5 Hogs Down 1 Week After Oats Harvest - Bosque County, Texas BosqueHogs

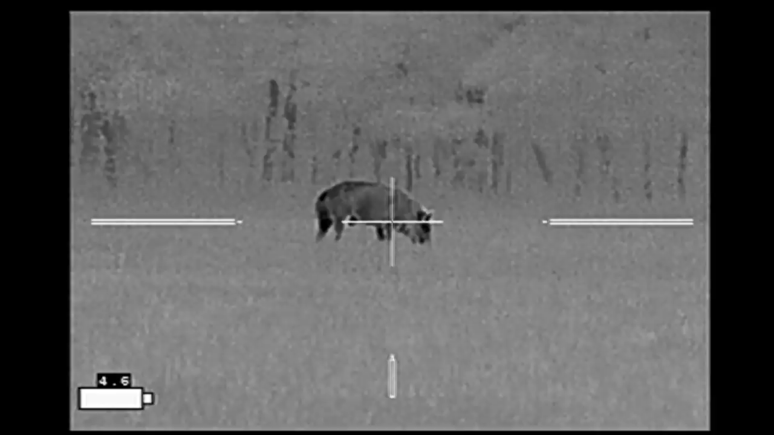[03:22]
But Ben's hog on the far left did not comply with our plan and so we each took one of the broadside hogs.
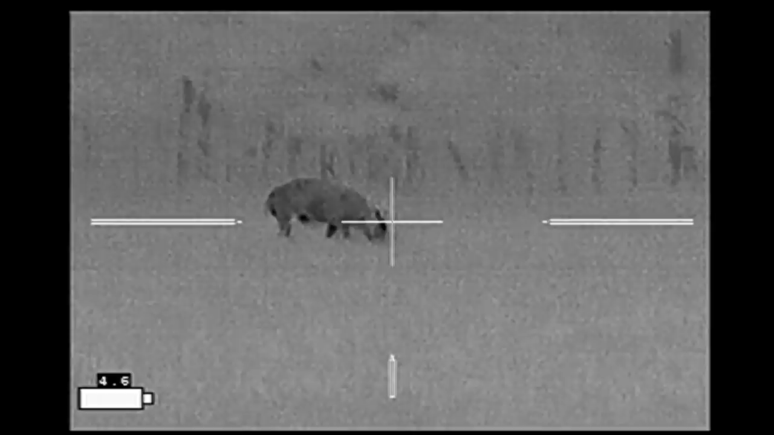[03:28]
Ben did a quick follow up that missed the hog on the far left. Yeah let him go.
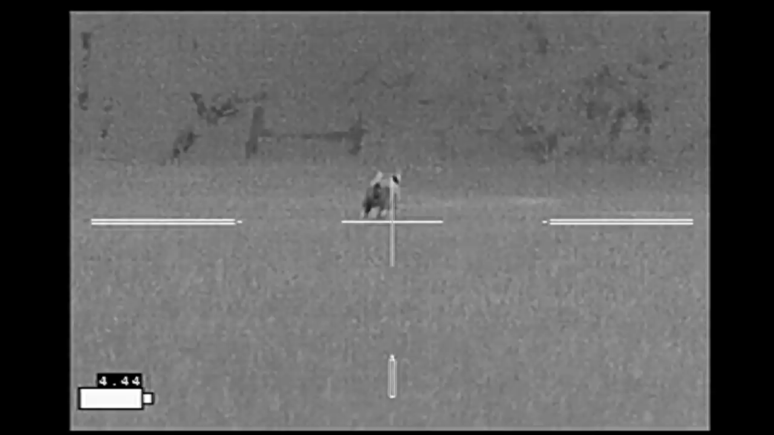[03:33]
And I watched it move in this direction hoping that it would come back.
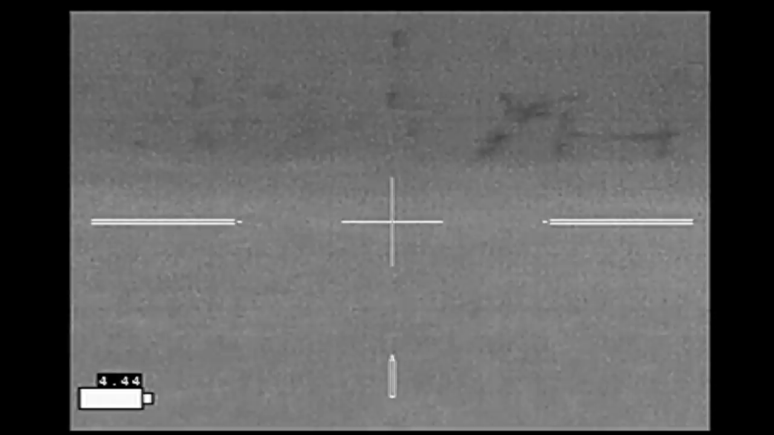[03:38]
It didn't seem too scared off.
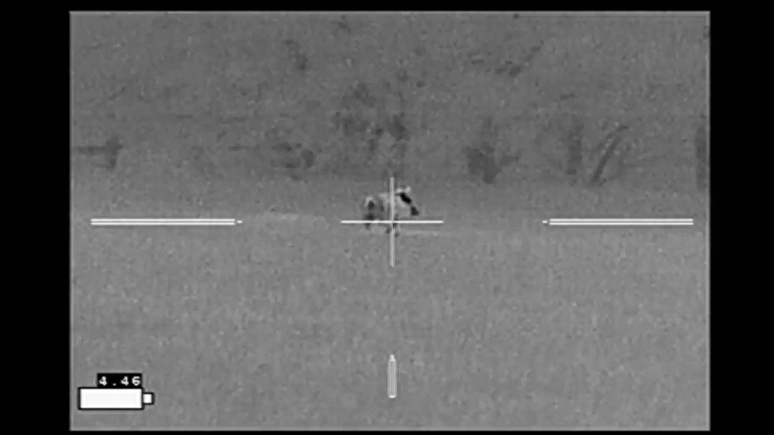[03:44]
And here it just stands still for us but we can't shoot in that direction. Stay frosty.
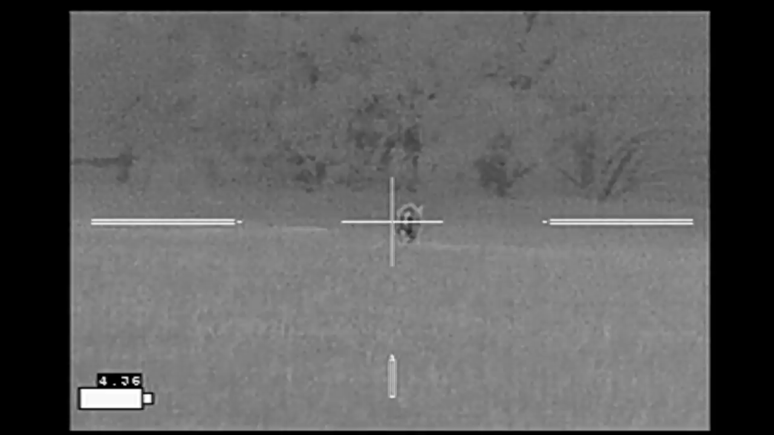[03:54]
As it starts I wander off I realize I need to check on the hogs that are down to make sure that they're still down.
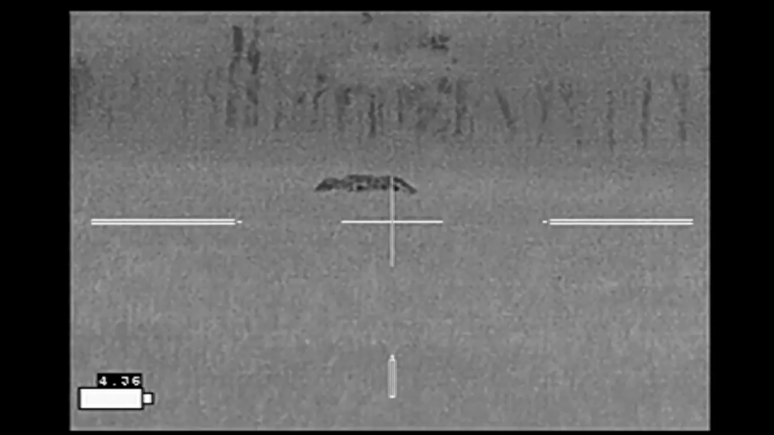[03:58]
Sure enough both are still down.
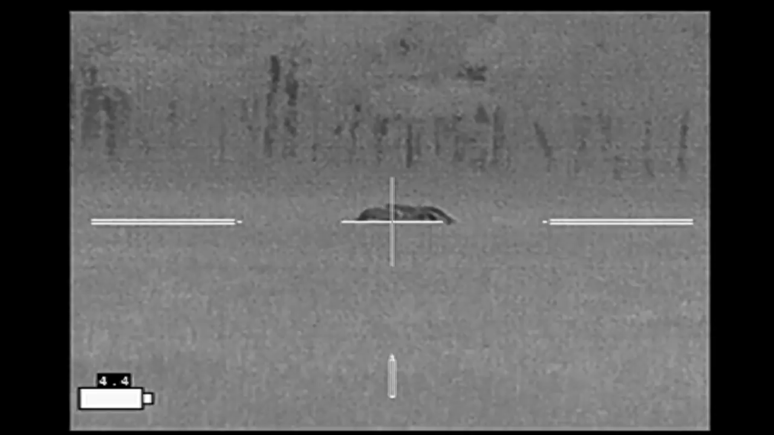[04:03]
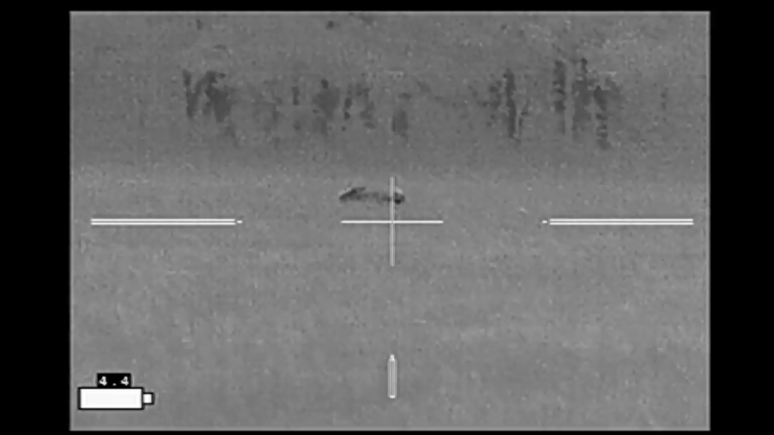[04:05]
I scan back to look for the hog that's run off. And he's continuing towards the fence and watch what happens right here.
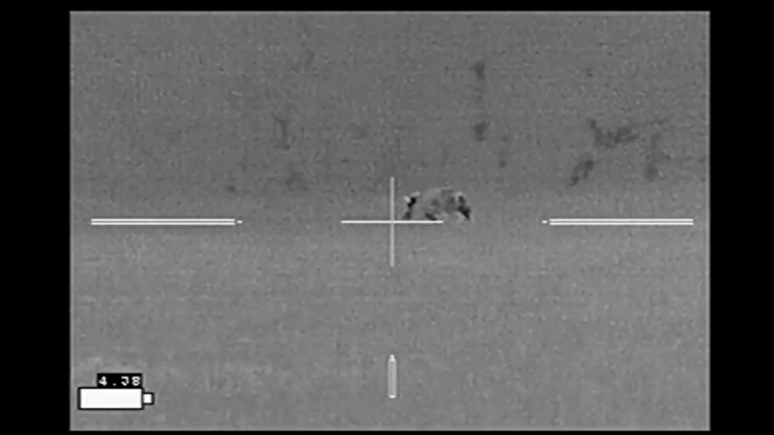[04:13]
He ducks out through a hole in the fence headed towards the neighbor's place across the road.
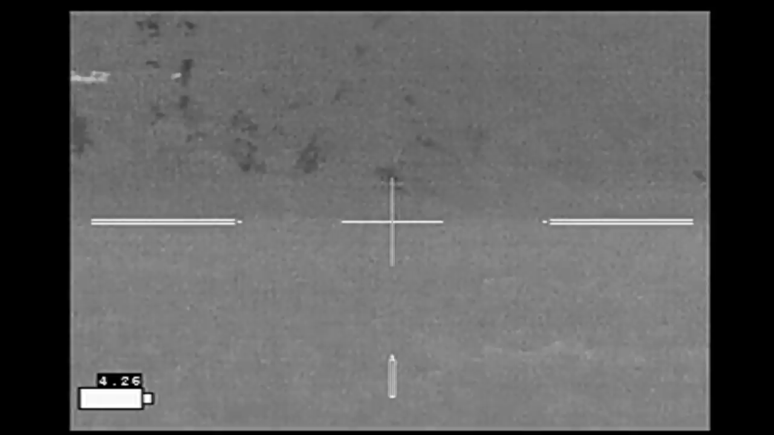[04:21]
The downed hogs turned out to be a 180 pound boar and 190 pound boar.
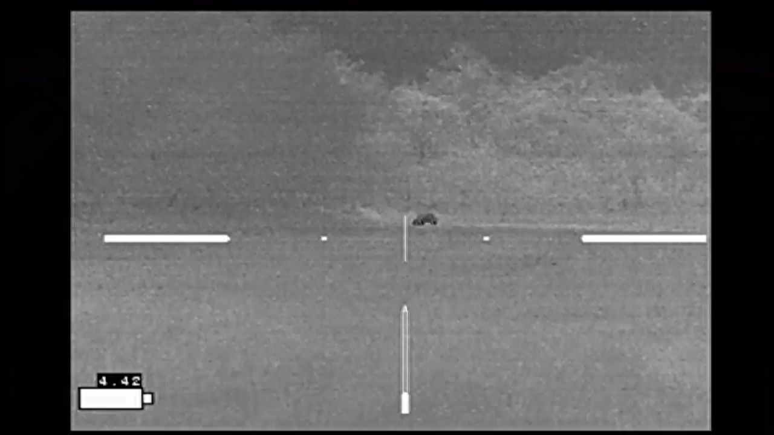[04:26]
As we finished up on the two boars Ben spied this hog over where the corn was.
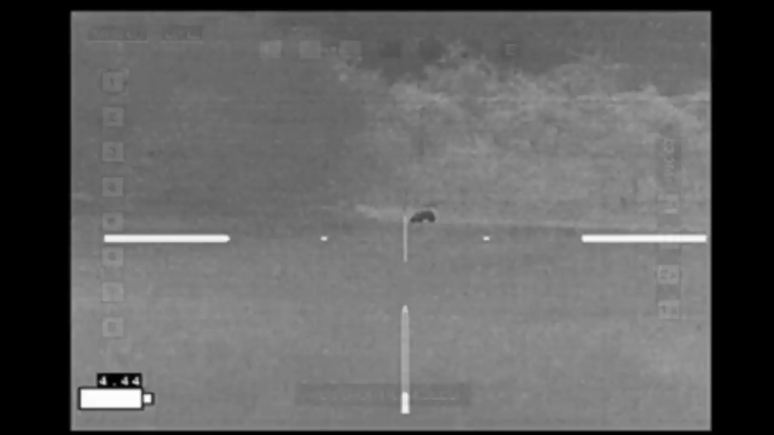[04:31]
We made a stalk on the hog. Got to within about 130 yards of it. Got set up and decided to shoot from here. We both agree this is a good distance. We lined up.
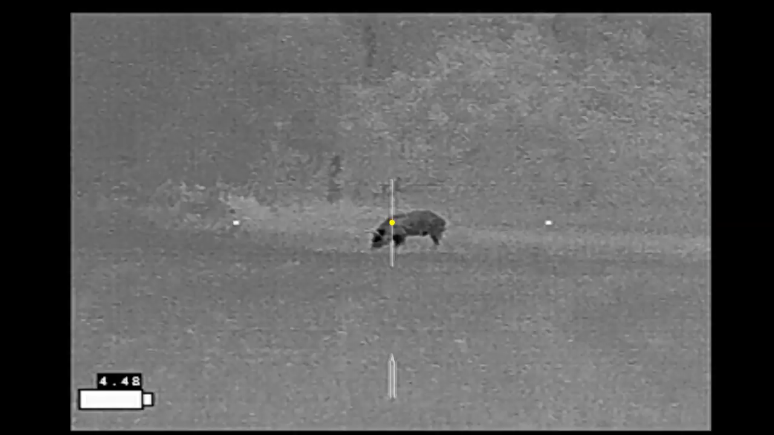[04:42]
The countdown starts. Three, two, one. And as I pull the trigger my scope loses power so the next frame is going to be black but this is my last point of aim.
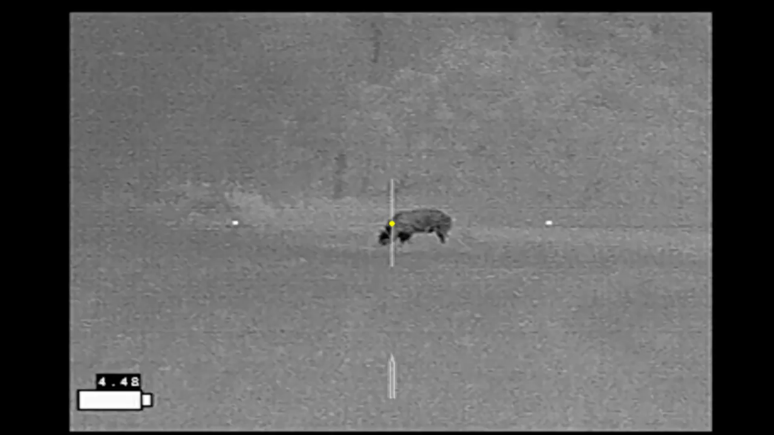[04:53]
A little high on the hog. Screen goes blank.
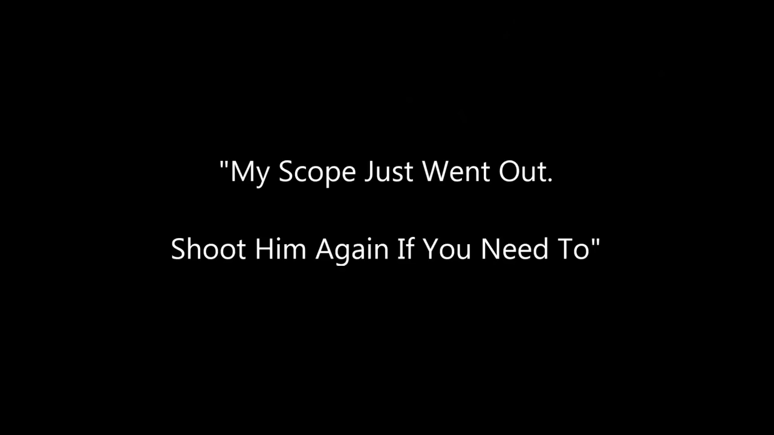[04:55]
Hog screams. I tell Ben my scope went out.
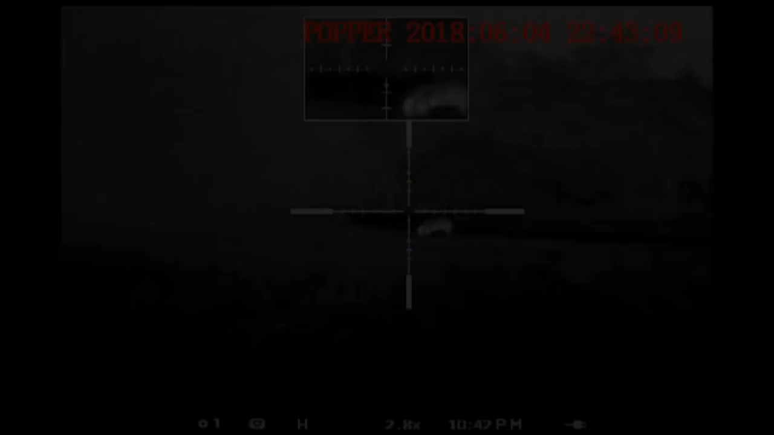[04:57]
Tell him to shoot if he needs to. This is the view from Ben's rifle.
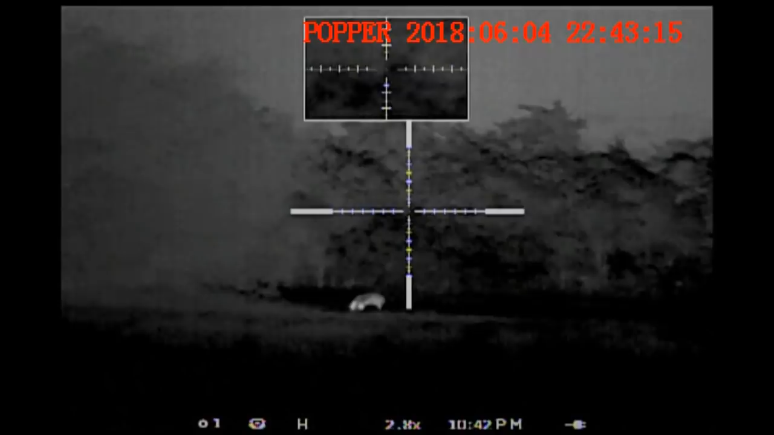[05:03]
We briefly discuss what we want to do here.
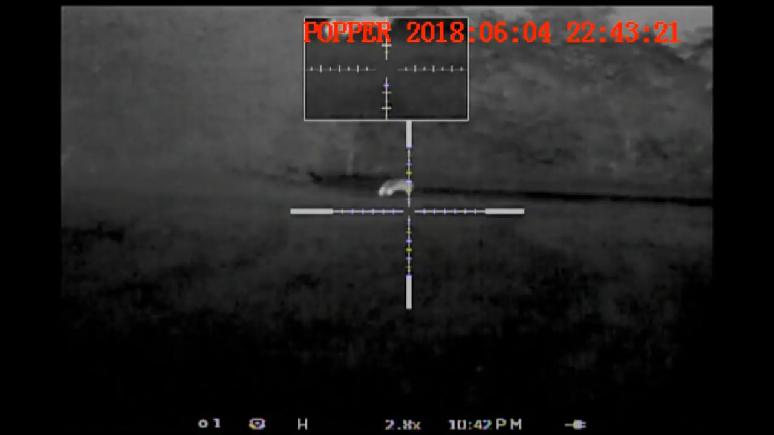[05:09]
Ben gets shouldered on his rifle.
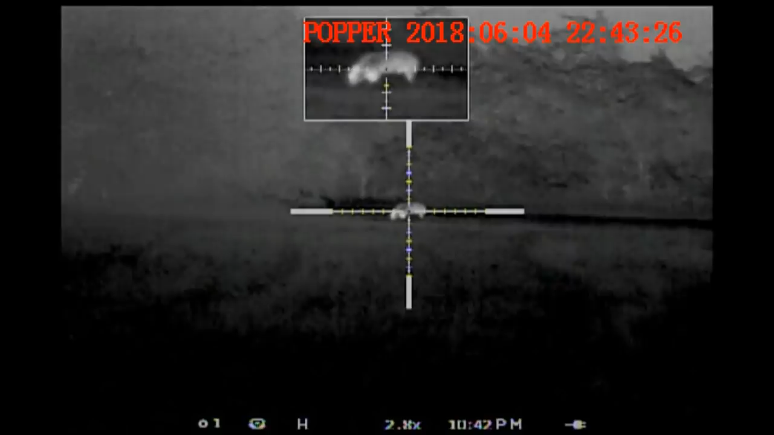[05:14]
We get ready to take the shot. Here we go.
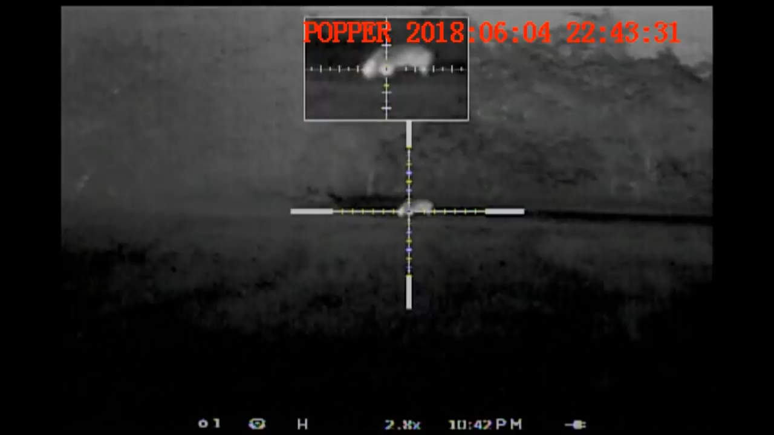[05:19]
This is the last frame just as Ben fires and as you can see his shot's going to be a little bit low. So here are our two shots. Mine's in yellow. Ben's is in red.
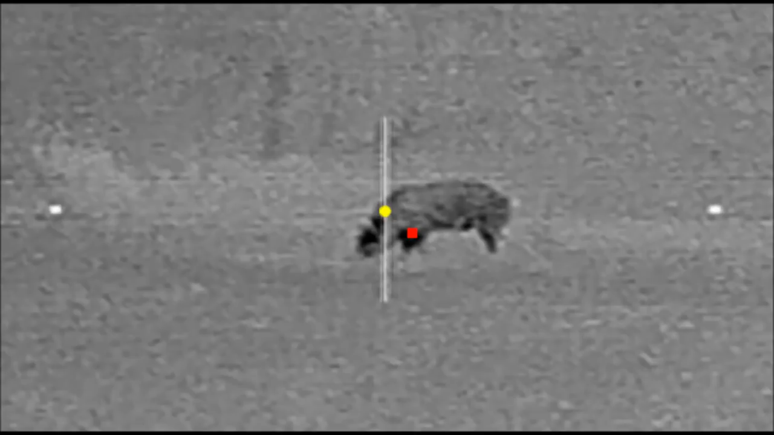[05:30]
That's where we're hitting the hog.
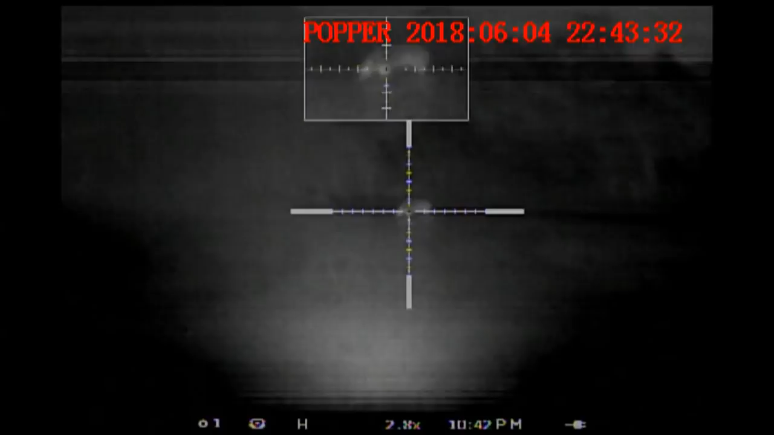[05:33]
The hog's going to go down right here.
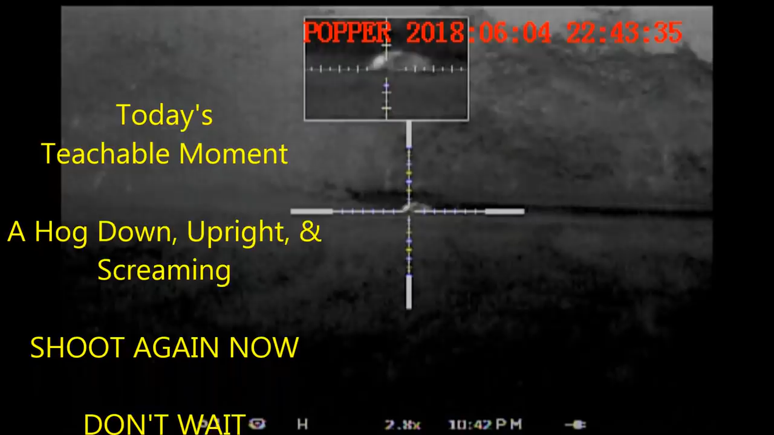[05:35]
And the teachable moment for the day is that if a hog is down and screaming shoot it again.
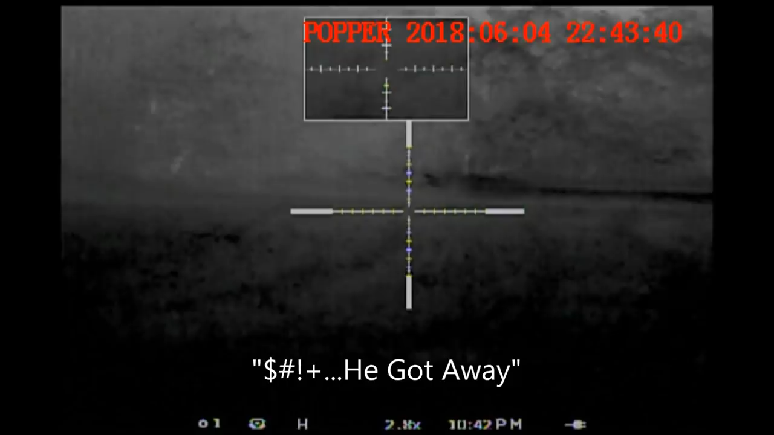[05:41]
You got away. While that hog disappeared into the brush Ben spotted another hog down at the opposite
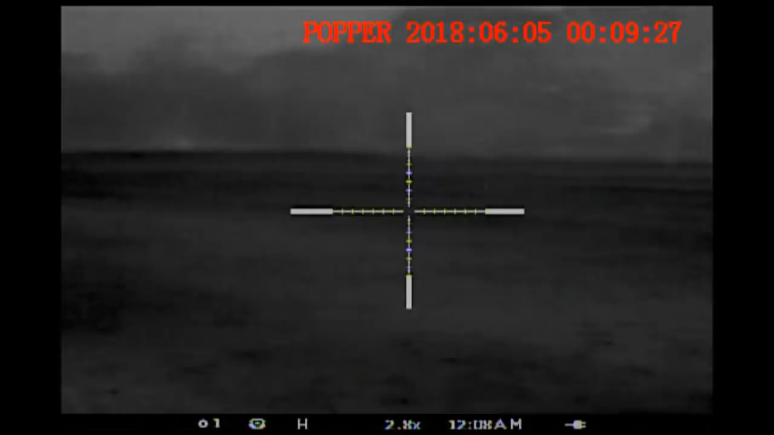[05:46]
end of the field again and we weren't going to let this one get away.
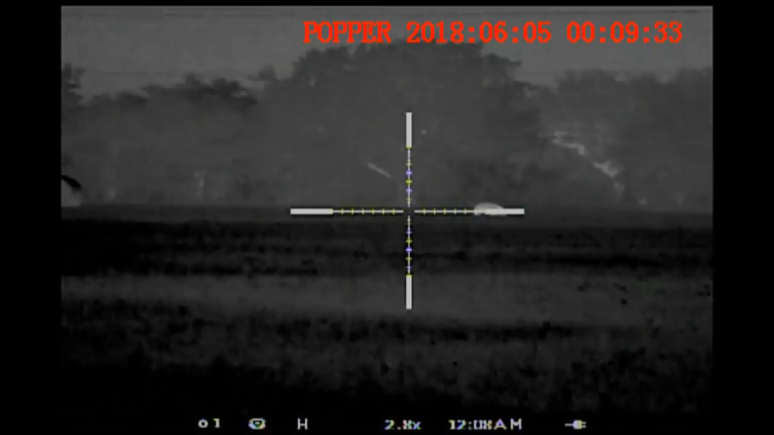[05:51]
So we packed up our gear started heading towards this hog. We needed to circle around this hog and as we did so the noise that we were making going through the oats made a lot of noise.
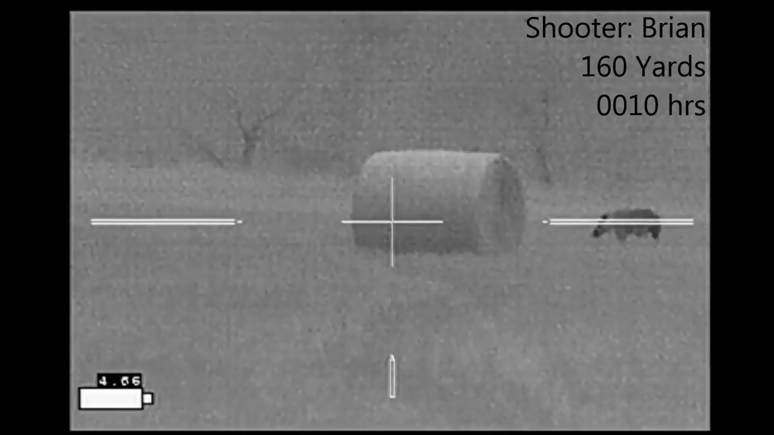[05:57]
Tell me when you got him. He busted us.
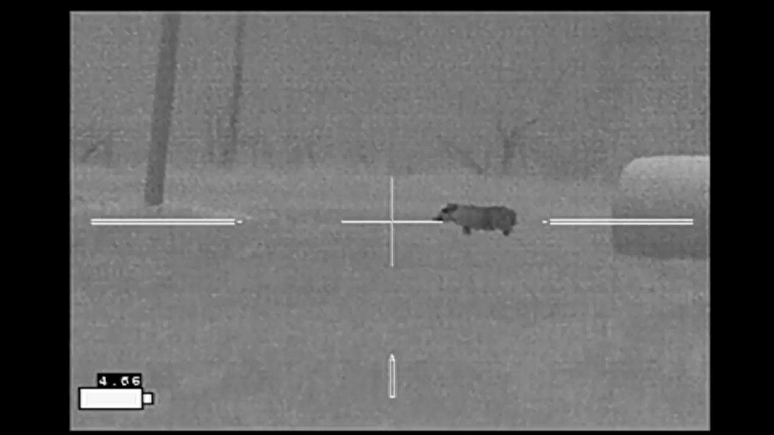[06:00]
Took off running. Stopped. One.
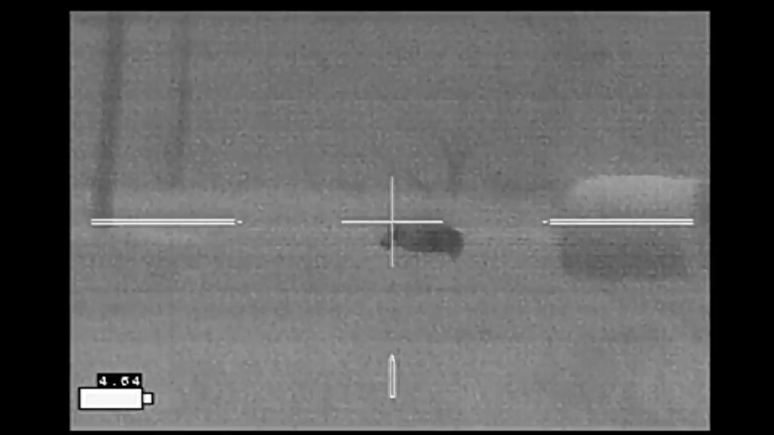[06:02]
And we dropped him right there. Here's the view from Ben's rifle as the boar runs.